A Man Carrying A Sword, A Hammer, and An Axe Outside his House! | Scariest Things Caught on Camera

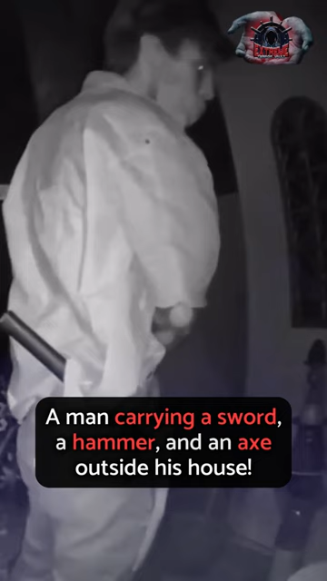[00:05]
In Phoenix, Arizona, this incident occurred during the night and it was recorded by a doorbell camera belonging to one of the homeowners. An individual carrying a real sword, a hammer and an axe approached the front porch and
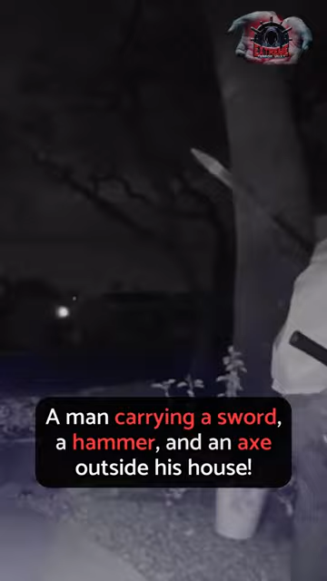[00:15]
proceeded to steal various items from the outside of the house. Despite a passing vehicle, the perpetrator appeared unfazed and continued to collect the stolen items before walking away with his bag, the sword still tucked under his arm.